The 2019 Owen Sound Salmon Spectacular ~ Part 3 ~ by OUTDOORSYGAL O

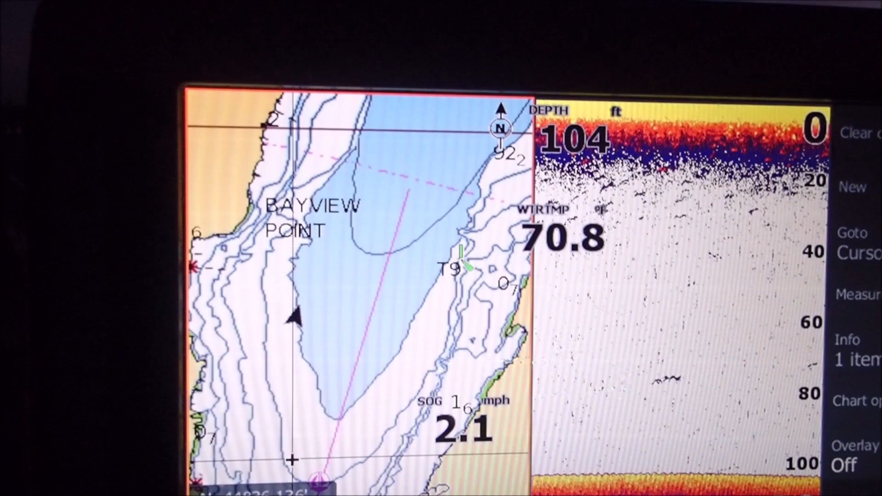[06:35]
On screen: depth 104 ft, water 70.8°F, speed 2.1 mph
This is the fishhawk water temperature thing.
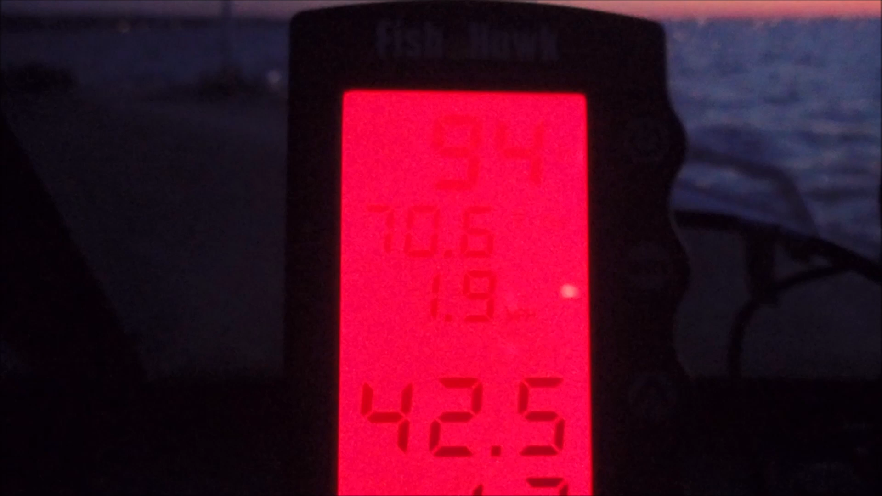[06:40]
Not sure if you can see that. It says we're 94 feet down, even though it's 105.
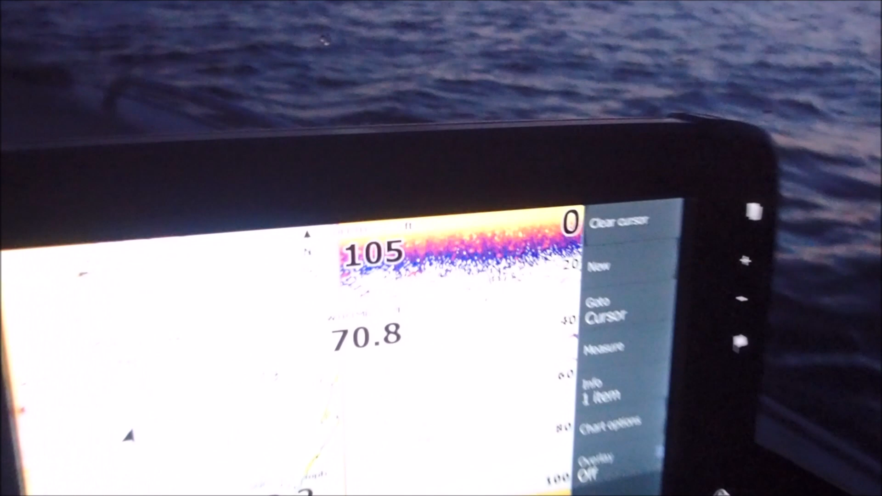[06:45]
There's one small fish going by here, I think, maybe.
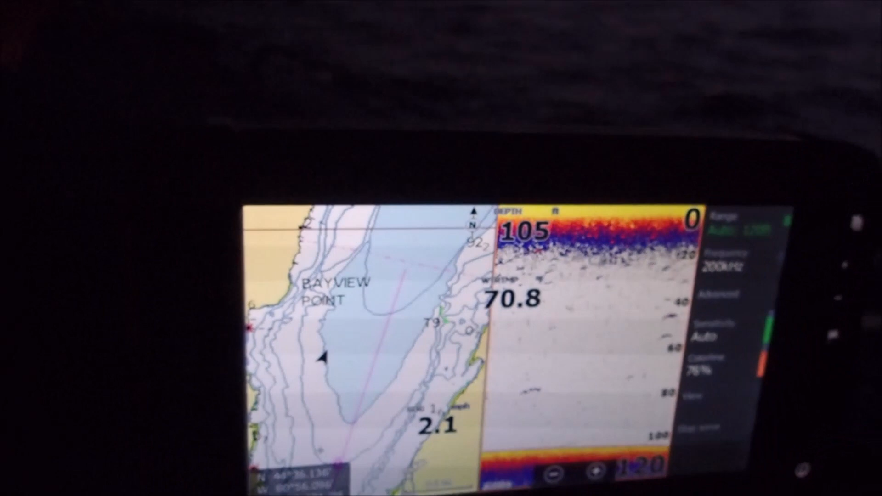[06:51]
Anyway, we're trying our best to try and get salmon, at least, in the boat.